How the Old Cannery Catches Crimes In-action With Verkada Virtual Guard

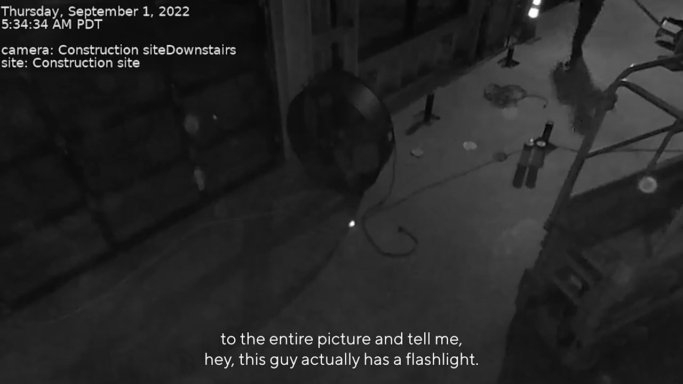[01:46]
the entire picture and tell me hey this guy actually has a flashlight you might want to pay attention.
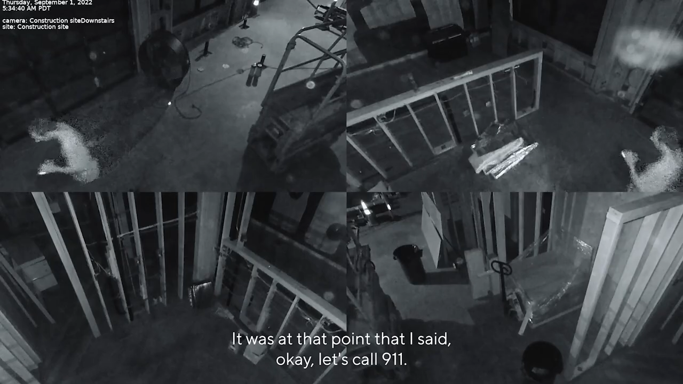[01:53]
It was at that point that I said okay let's call 911 let's engage the authorities.